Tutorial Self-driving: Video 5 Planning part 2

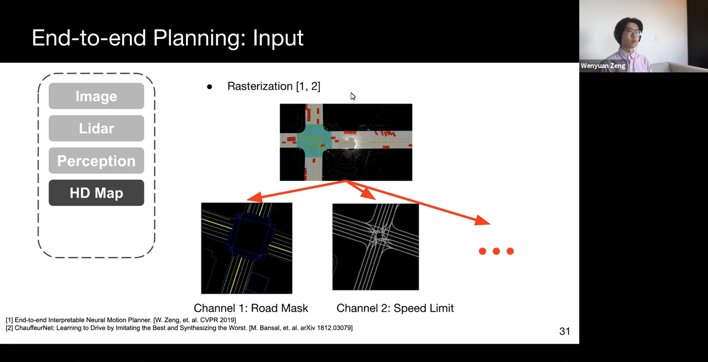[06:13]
Similarly, existing work uses maps mostly in two ways, rasterization or affordance. As shown here, we can rasterize different somatic information, such as road masks or speed limits, in two different channels. The main drawback of this representation is that the difficulty of encoding prior knowledge.
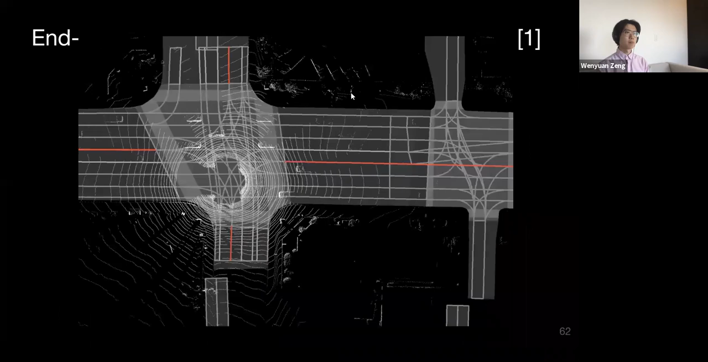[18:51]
Our model takes slider and map as input, and output detection, prediction, as well as motion planning cost volume. We have a low-cost region here for different time steps, using different colors.